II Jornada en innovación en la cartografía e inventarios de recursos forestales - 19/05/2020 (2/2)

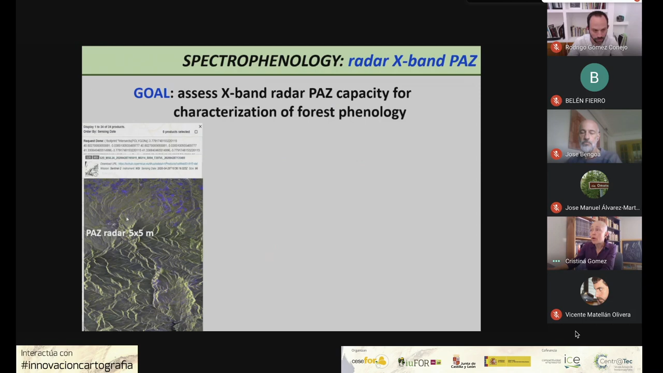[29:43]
de tres temporadas utilizando datos del satélite español PAF que opera en banda X que tiene una frecuencia sensible a la humedad de las hojas y pretendemos evaluar su capacidad para caracterizar la fenología de especies forestales. Hemos incluido en el proyecto además de